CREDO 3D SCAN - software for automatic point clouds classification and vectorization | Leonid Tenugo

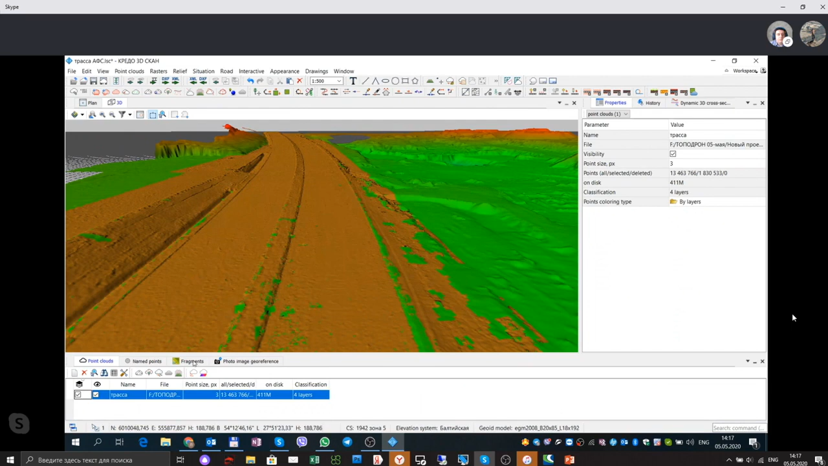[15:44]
Ну, я визуализацию выключаю, включаю облако, и сейчас мы по нашему облаку точек. Сейчас я включу все слои.
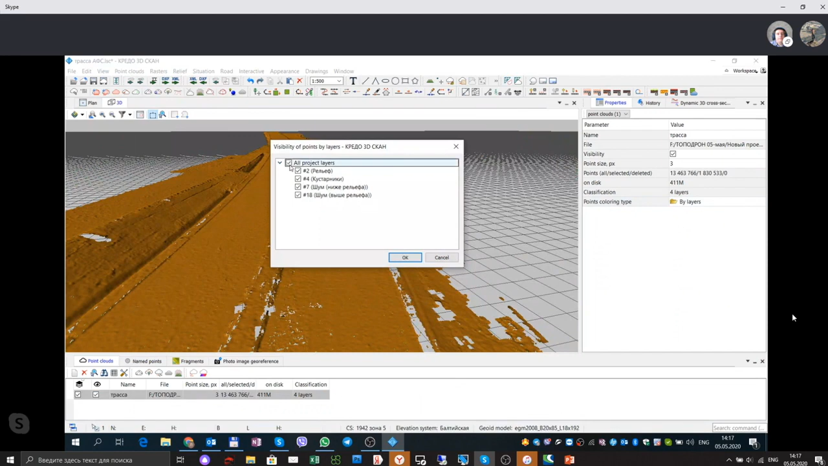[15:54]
И по облаку точек, ну, для того, чтобы было визуально, включу распознавание объектов. And now we are going to automatically recognize some objects, for example, power lines.
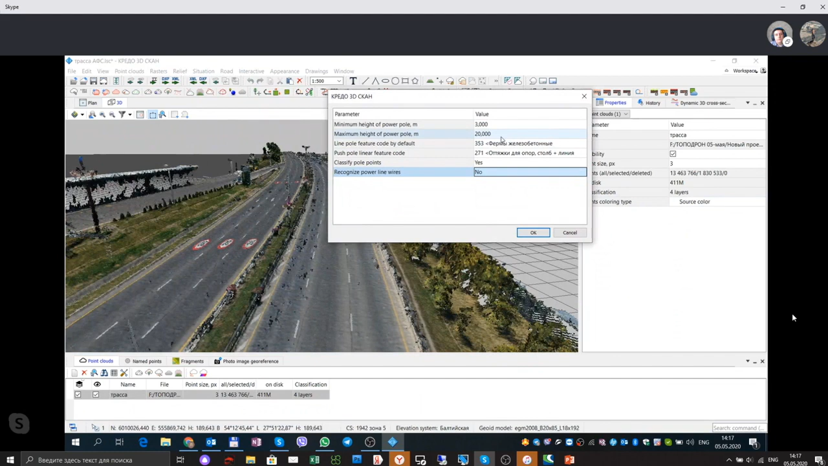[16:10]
Окей, программа спрашивает делать разделение по слоям. And software can divide objects to different layers.
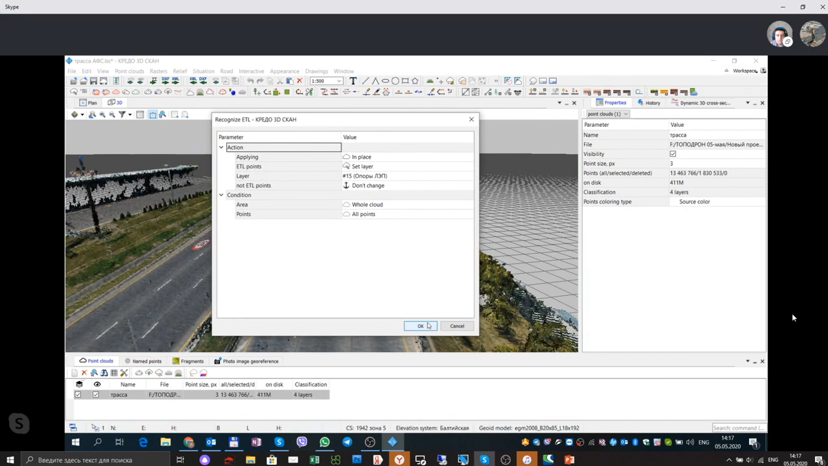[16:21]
Применяем, и программа начинает автоматически по облаку точек распознавать столбы, опоры, которые есть в облаке. And now software will generate, will recognize automatically power lines.
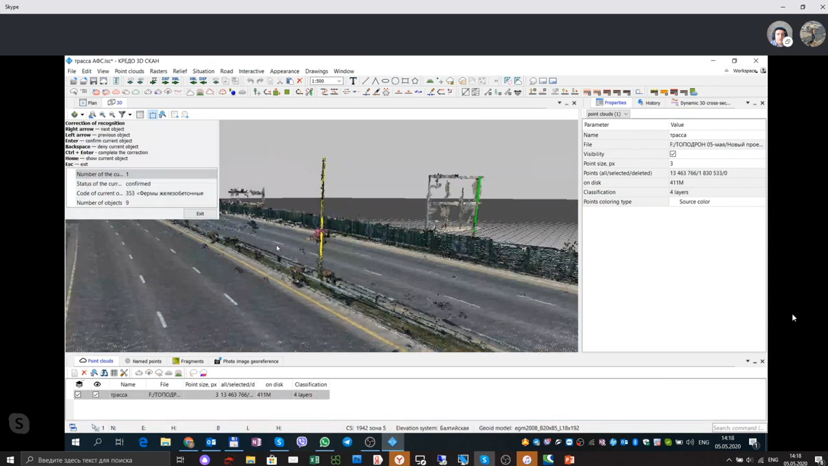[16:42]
And ну вот, пусть, если плотность облака точек достаточно, вот мы видим, программа автоматически распознает объект, распознает и предлагает нам применять его, либо не применять. If the density of point clouds is enough,
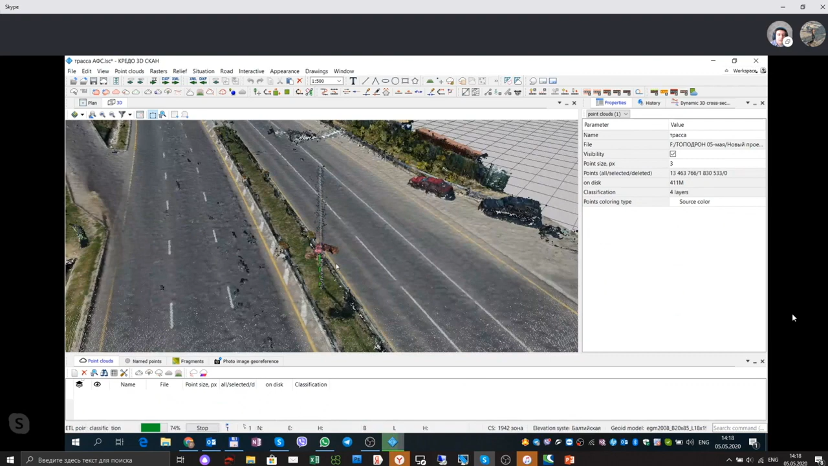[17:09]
Да, то есть после того, как мы можем визуально пройти, то есть мы видим, что программа автоматически создает.
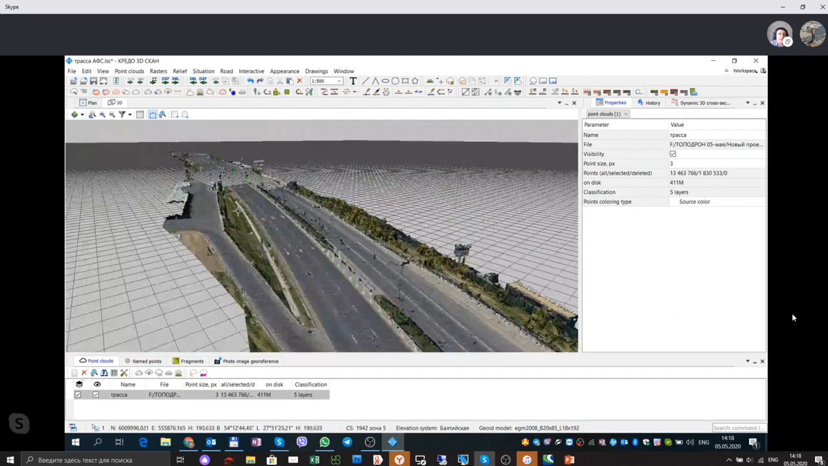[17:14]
Но так как, ну, много зависит от качества облака точек.
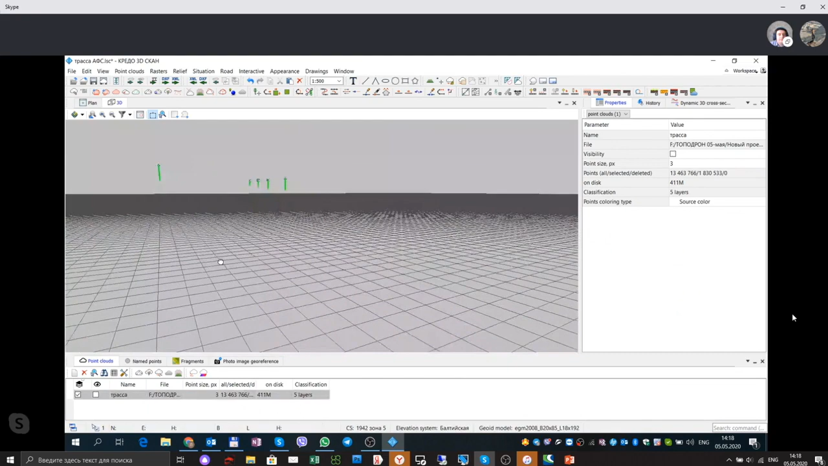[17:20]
And of course, it is very the quality of automatic recognition of the point clouds and classification depends on the quality of point cloud, on density and the quality of the point cloud.
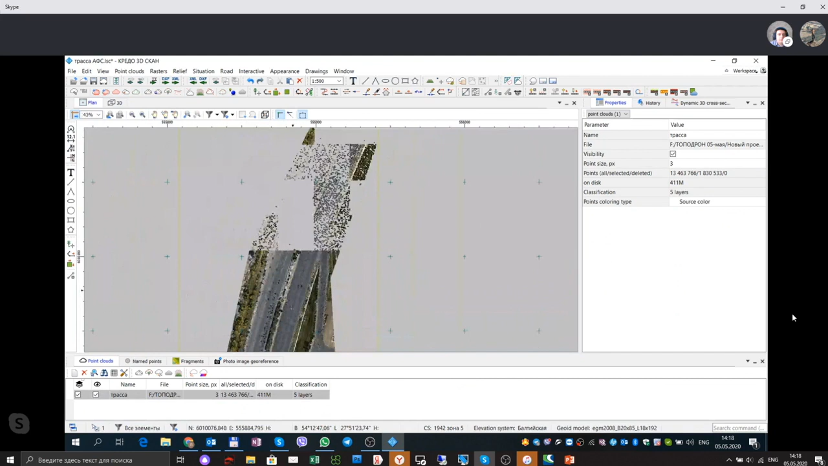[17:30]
Ну, вот сейчас я визуально покажу объекты, которые мы получили.
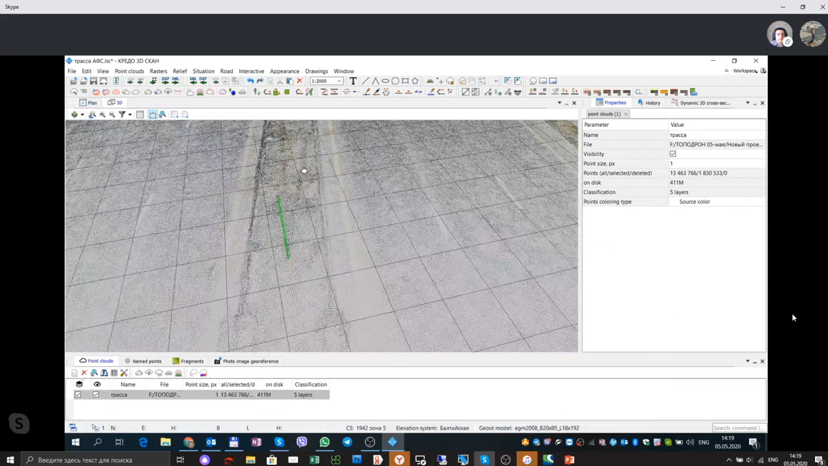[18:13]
we can use as well as the point cloud or ortho mosaic as well to recognize to work and to vectorize. Сейчас я покажу, как это же самое, что программа работает и с данными, полученными по результатам мобильного сканирования.
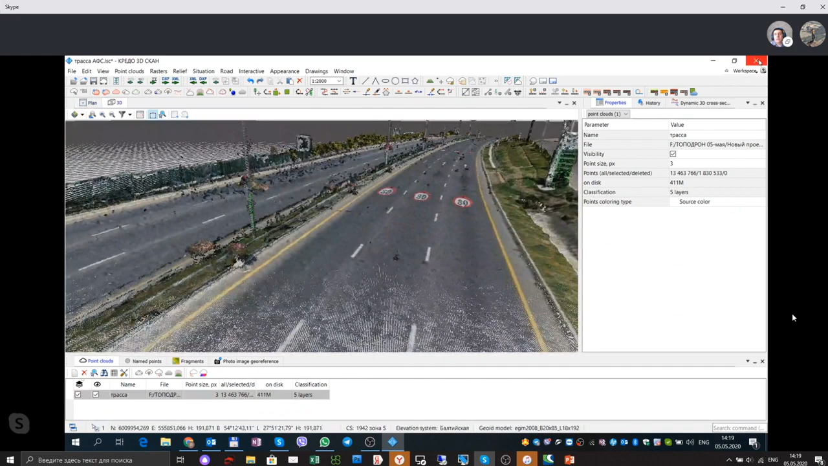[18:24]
And you can use the same software to process lidar data from mobile lidar data.